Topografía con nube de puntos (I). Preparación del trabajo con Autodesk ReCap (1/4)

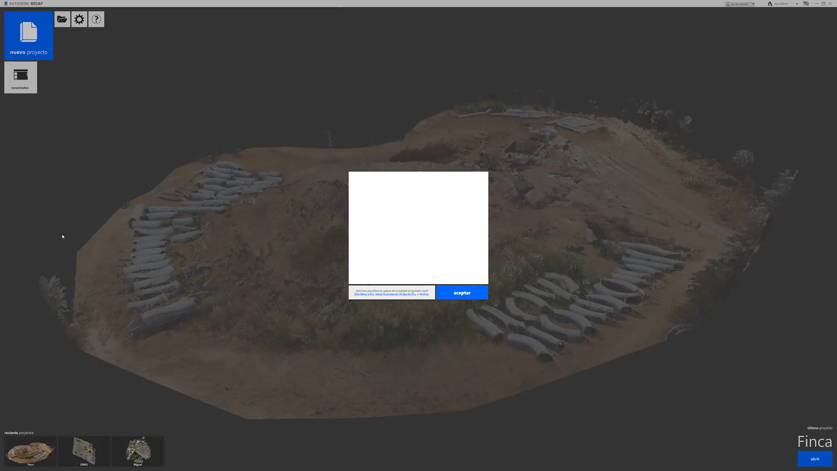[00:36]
Arrancamos el programa Autodesk Recap y creamos un nuevo proyecto, el cual va a ser generado importando la nube de puntos LIDAR LAS que tenemos.
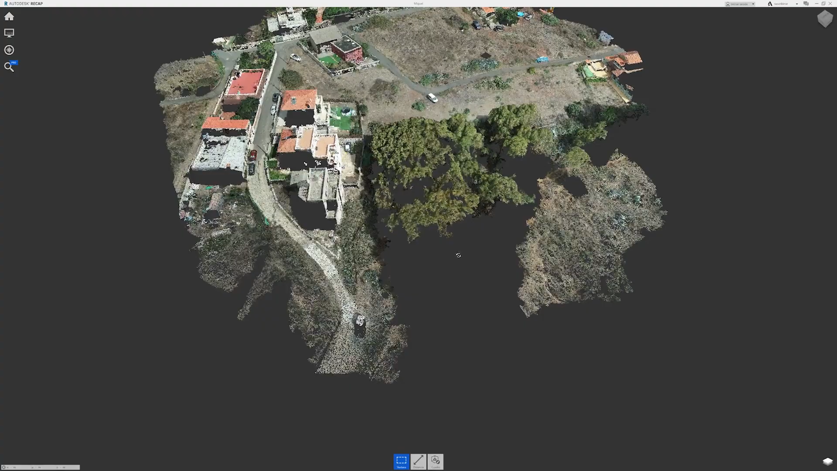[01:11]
Y aquí vemos nuestro trabajo con la parcela tomada y podemos movernos con el botón derecho del ratón para cambiar la perspectiva y el botón central para hacer desplazamiento por el dibujo.
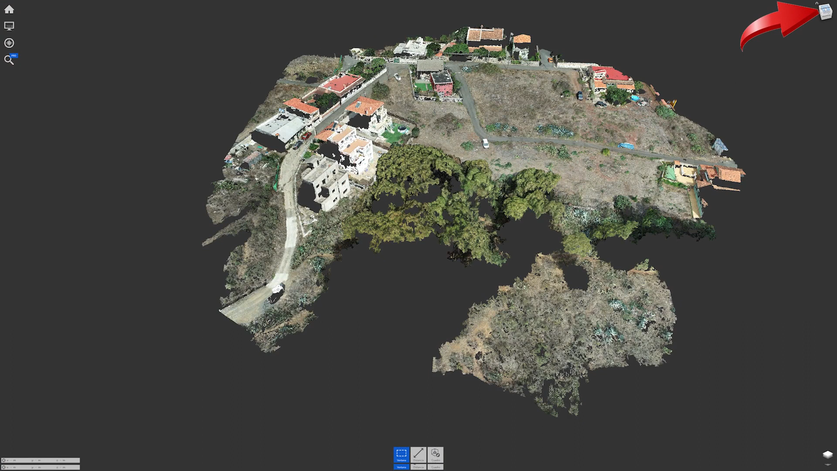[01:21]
También podemos usar el cubo de orientación para cambiar la perspectiva. Lo primero que hay que hacer es grabar el archivo en crudo, o sea, el que hay en nuestro fichero LAS que hemos tomado, ya que siempre podremos volver a él, si es necesario, para hacer alguna comprobación en un futuro.
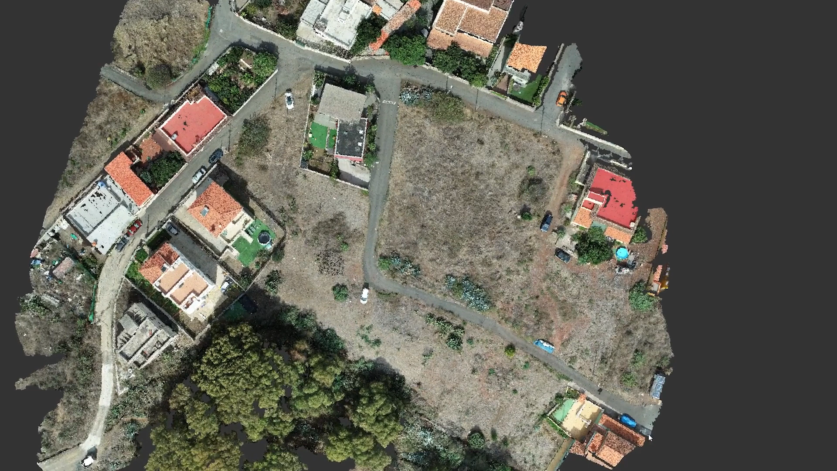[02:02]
debes pulsar la tecla ENTER, con lo que se marcarán los puntos interiores a ese cercado con un color blanco indicando que están seleccionados. Y una vez terminada,
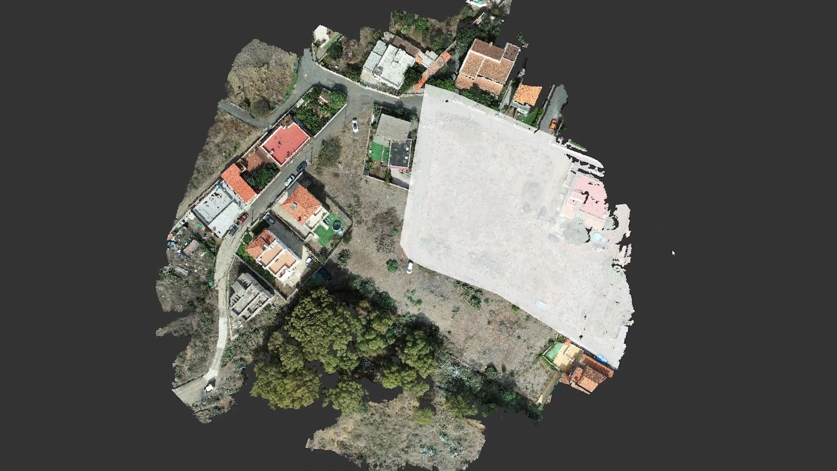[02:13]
deberemos usar la orden delimitación seleccionando la que elimina lo que queda fuera del contorno dibujado.
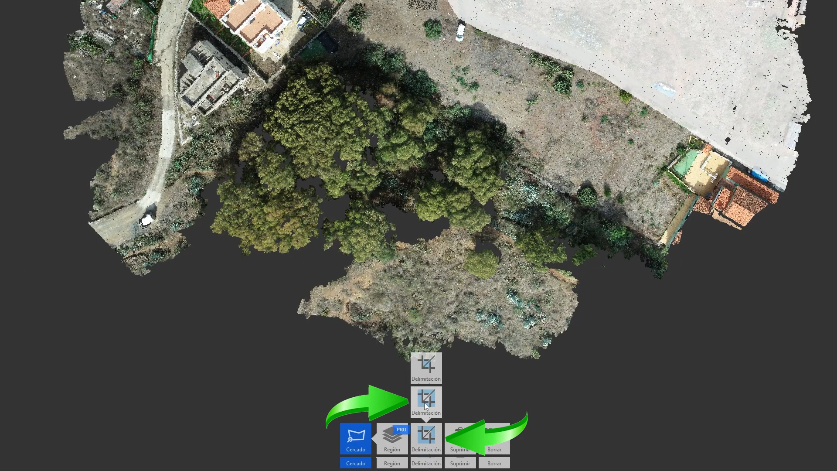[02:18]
Y así vemos solo la parcela de la que deseamos hacer el levantamiento topográfico, en la que observamos que hay mucha vegetación baja, arbustos, que seguro nos van a dar trabajo cuando hagamos nuestro curvado y que veremos cómo se soluciona más adelante.
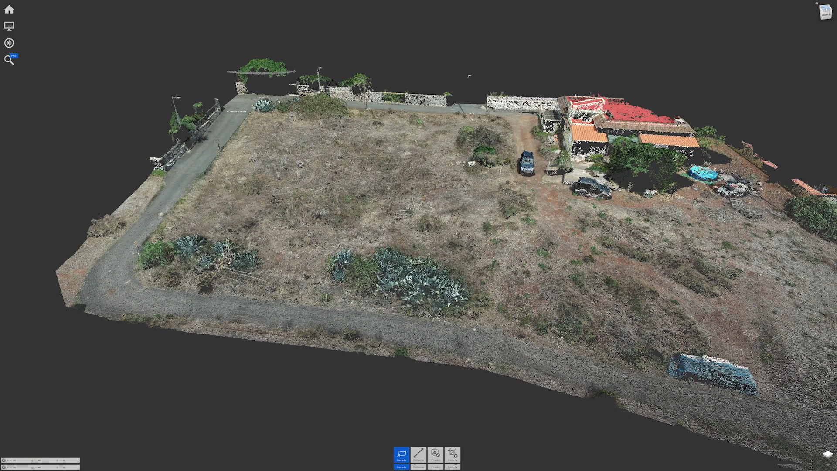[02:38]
Ahora procederemos a borrar aquellos elementos de la nube de puntos que sobresalgan del terreno y que desvirtúen el levantamiento topográfico final como coches,
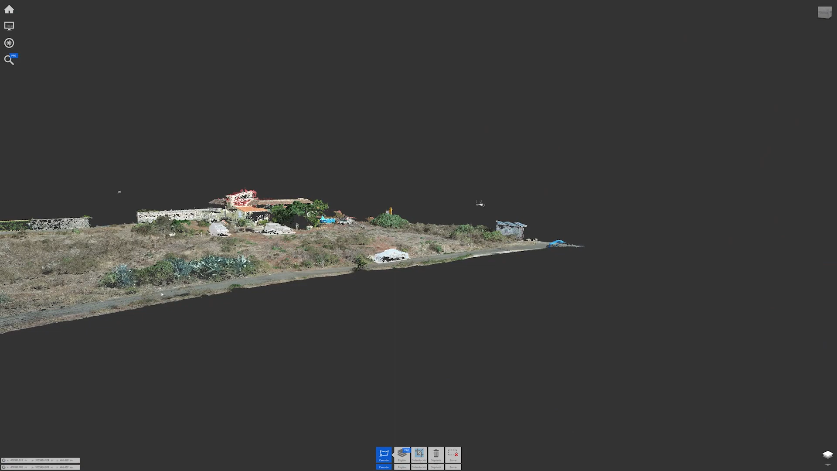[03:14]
También borramos aquellos elementos que en altura nos pueden dar problemas.
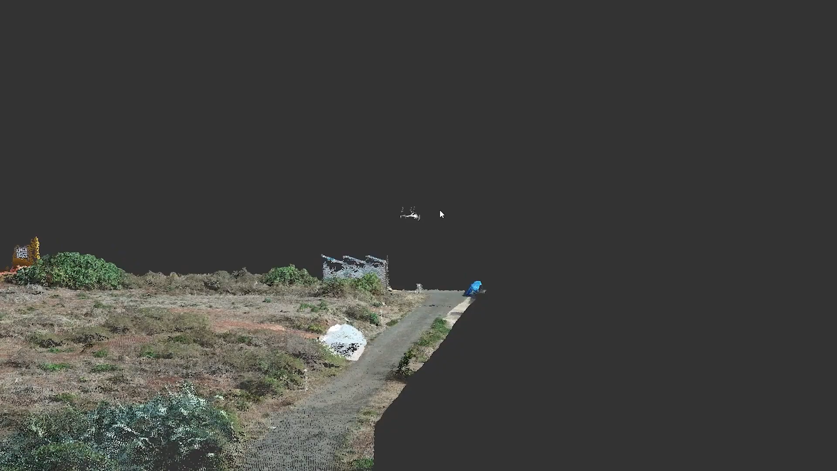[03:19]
En nuestro caso no es necesario porque están fuera de la parcela a medir,
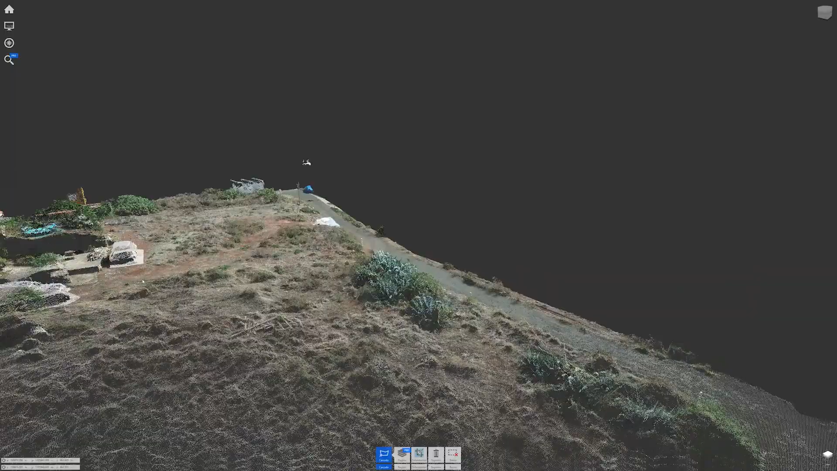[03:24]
y además posteriormente vamos a usar planos para recortar en altura,
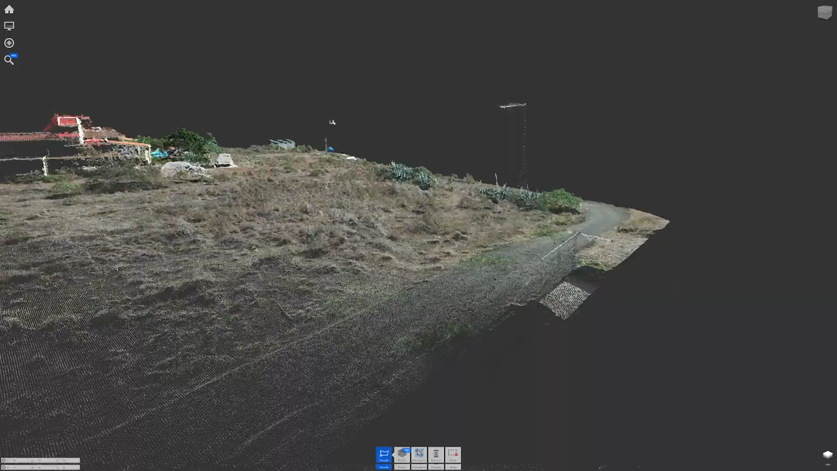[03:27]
pero para la demo muestro cómo se haría con un par de farolas.
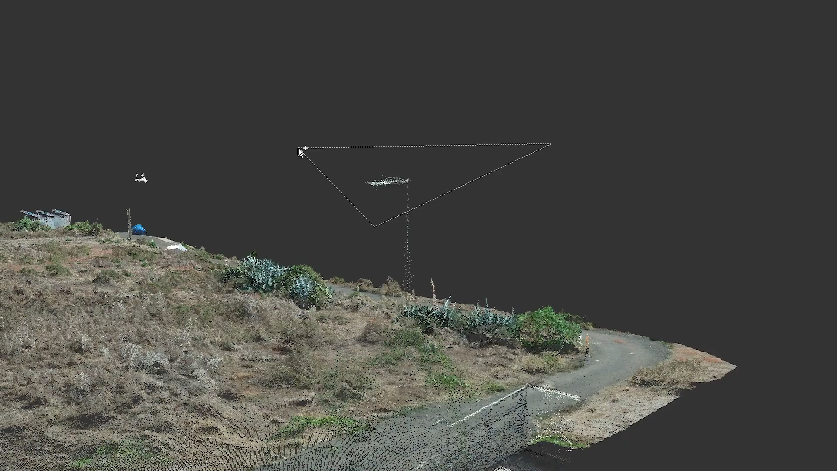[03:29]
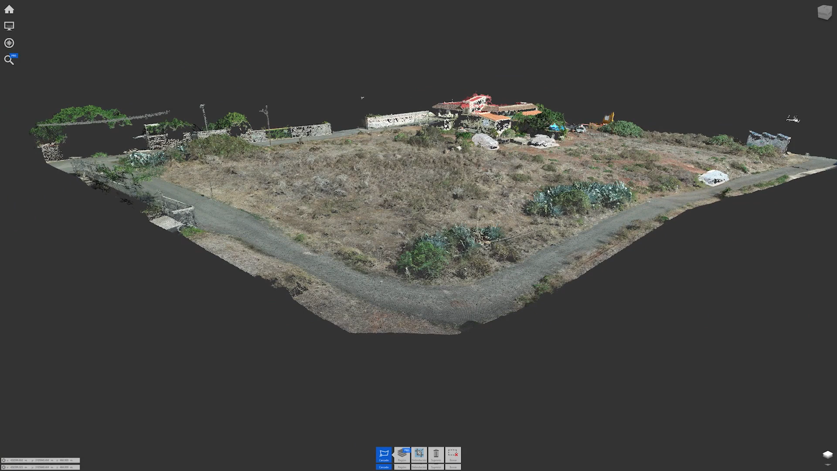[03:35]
No es necesario ir haciendo selecciones en grupo. Puedes borrar los puntos conforme vas terminando el cercado con la tecla SUPRIMIR.
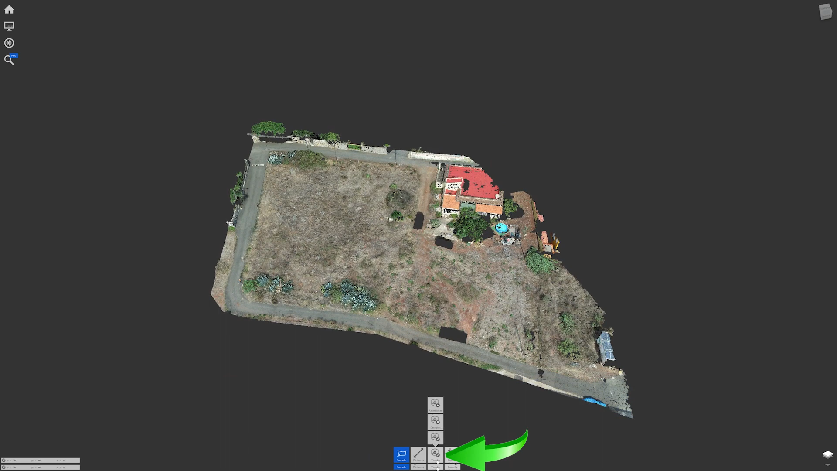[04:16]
Para lo cual usamos la orden CUADRO, en la que al pulsar en designar, si el ratón está fuera de la nube de puntos que vemos, el paralelepípedo rectangular de selección de una zona cubrirá todo el trabajo. Ahora, conforme vamos moviendo el ratón,
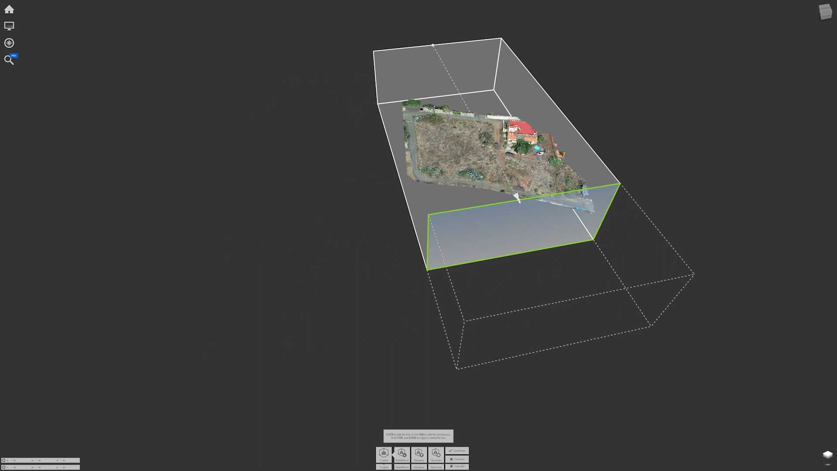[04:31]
se va activando una u otra cara del paralelepípedo rectangular y apareciéndonos una flecha indicativa de la dirección que tomará esa cara, si dejas pulsado el botón izquierdo del ratón y mueves el cursor.
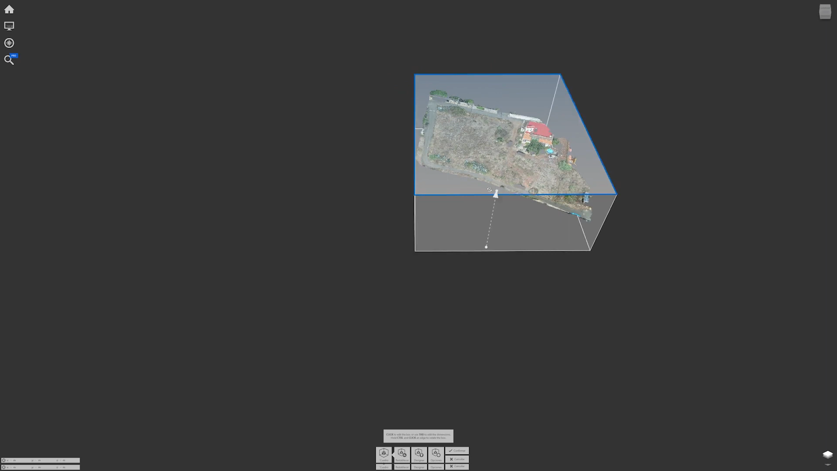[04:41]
Con este sistema es bastante sencillo elegir la zona de trabajo, usando las teclas de zoom, perspectiva y visualización.
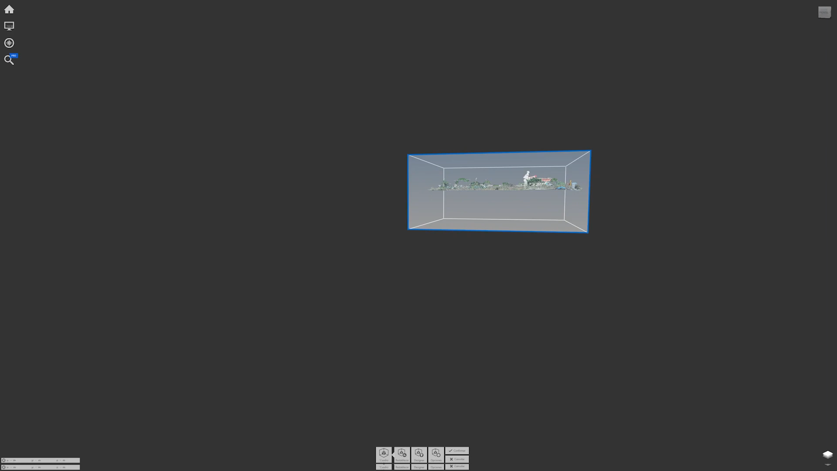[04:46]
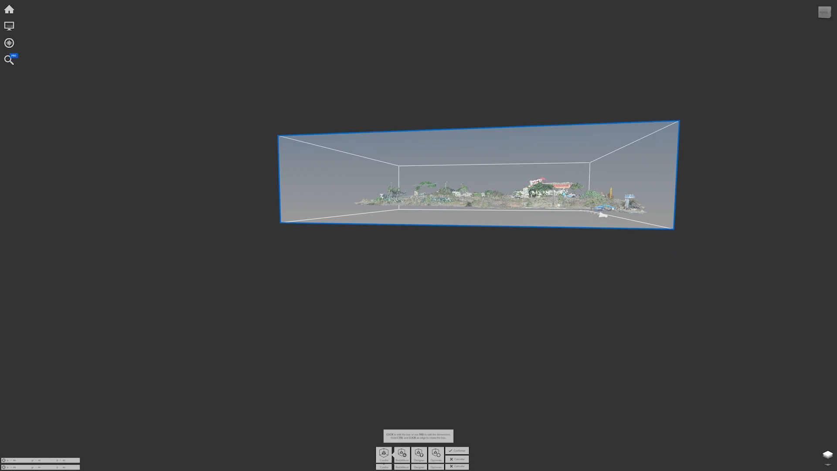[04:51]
Si pulsamos la tecla SHIFT mayúsculas,
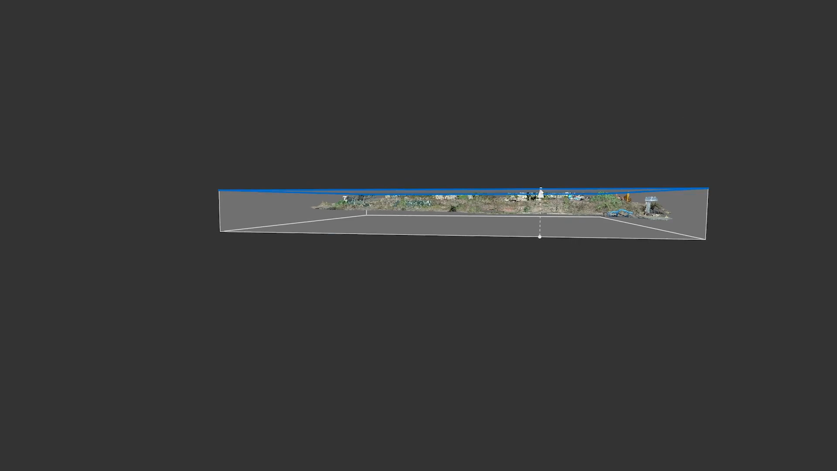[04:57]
veremos que la cara elegida será la más cercana a la activa y así podemos cambiar de cara fácilmente, cuando no nos deje hacerlo solo con pasar el ratón.
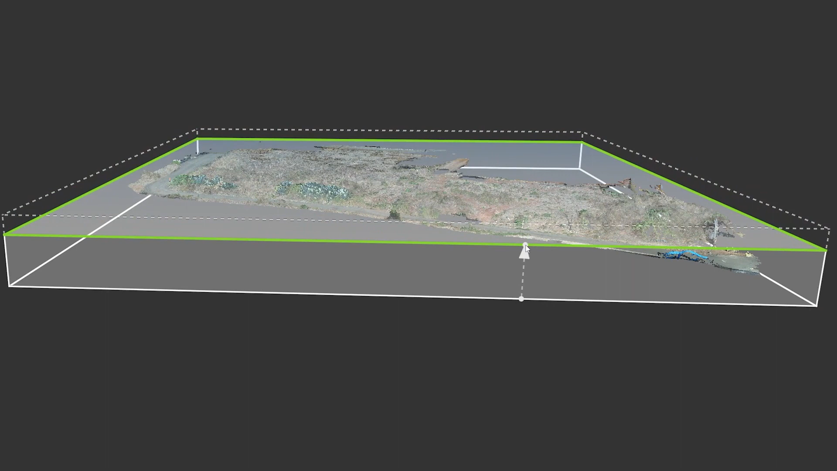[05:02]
Y una mención importante merece la tecla CONTROL,
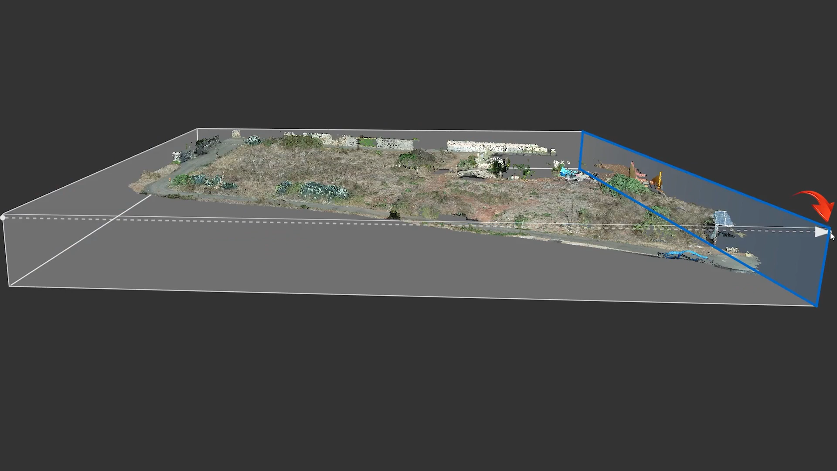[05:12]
ya que cuando lleguemos a una zona en la que no basta con mover las caras de arriba a abajo, sino que vemos que necesitamos inclinar el paralelepípedo rectangular porque el terreno está en pendiente, usar la tecla CONTROL es la solución,
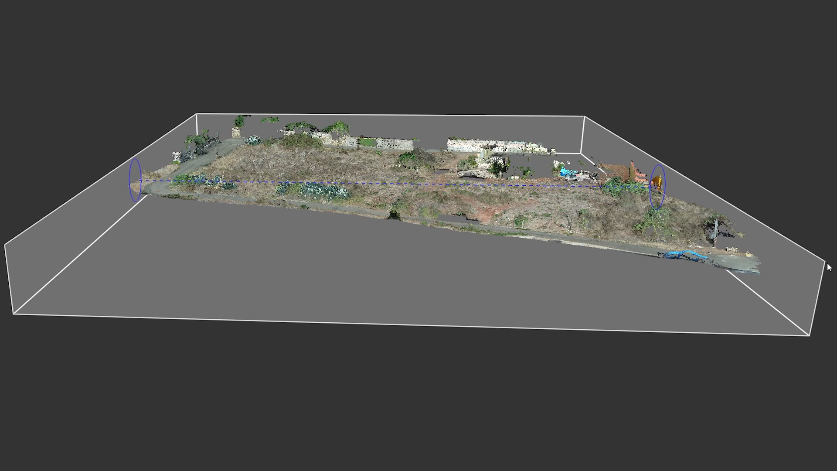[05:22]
ya que si dejamos pulsada la tecla CONTROL sobre el vértice de una cara y también dejamos pinchado el botón izquierdo del ratón,